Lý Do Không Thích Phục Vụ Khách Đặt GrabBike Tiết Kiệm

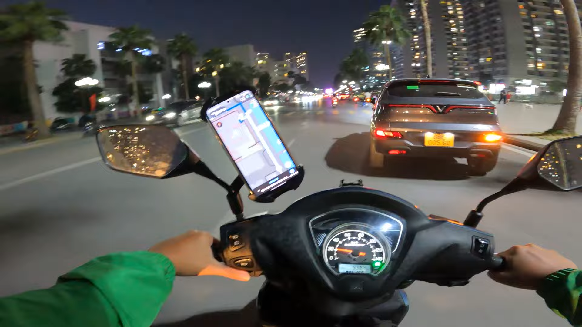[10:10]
có hứng thú để chạy. Và Tham City thì cảm thấy mật độ xây dựng của họ ấy khá là cao. Chung cư thì họ xây thật rất là nhiều các bạn ạ. Đất ở trong này nó rất vàng mà. Ở đây Vinmec đây rồi. Có được vào không ta? Chắc là được vào đấy. Alo.
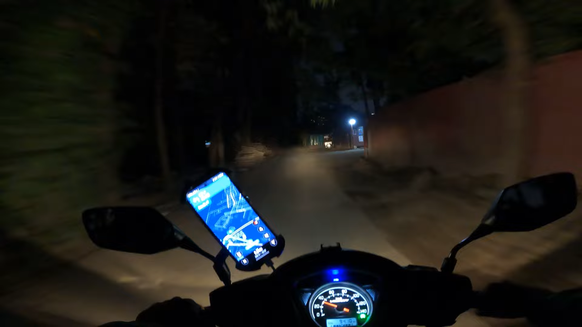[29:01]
Á đù. Đường thì mà không có người này. Ghê vậy cha.
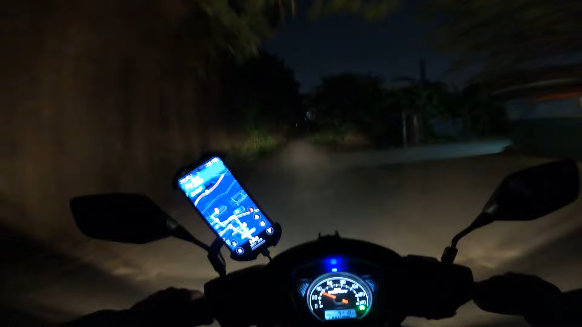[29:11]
Liều lắm mới đi vào đây đấy. Nó không một bóng người luôn này các bạn ơi. Không một nhà dân luôn. Sự đồ ghê. Úi dồi. Mẹ nó chặn hết đường rồi.
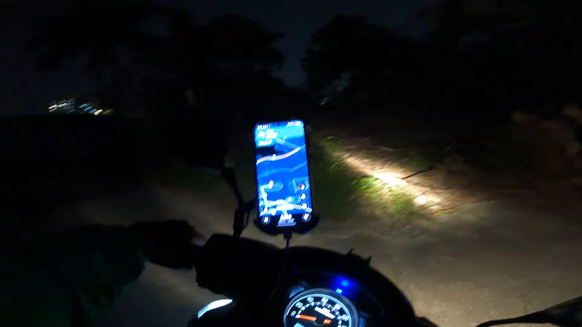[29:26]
Thôi phút này phải hủy thôi. Phút này hủy. Alo anh ơi. Cái đường nó bị chặn hết rồi anh ạ. Không đi được, anh phải hủy giúp em. Hủy ở đâu được? Anh xem có phần hủy không?
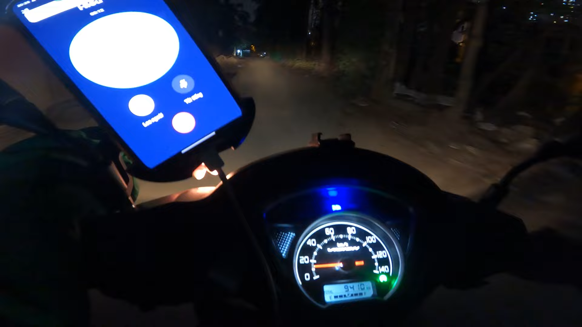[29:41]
Nó chặn hết rồi, không đi được ạ. Đường kiểu gì các bạn ơi, chặn hết sạch các bạn ạ. Thảo nào người không bóng người ở đây luôn này. Ghê vậy trời. Mất công mấy chiếc xe này đấy. Không được cái gì cả.
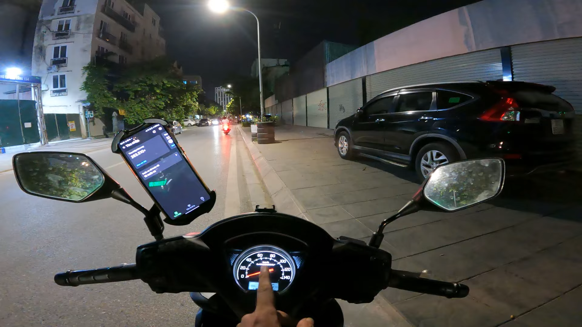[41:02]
Đó, chạy hơi ít đúng không? Các bạn ơi, có một cúp về Long Biên thôi. Tuyệt cú mèo. Có cúp về Long Biên rồi các bạn ơi. Trời ơi, tiện đường mình luôn này. Quá tuyệt vời luôn. 20 Phan Đình Phùng. Yeah. Khách của tôi đâu?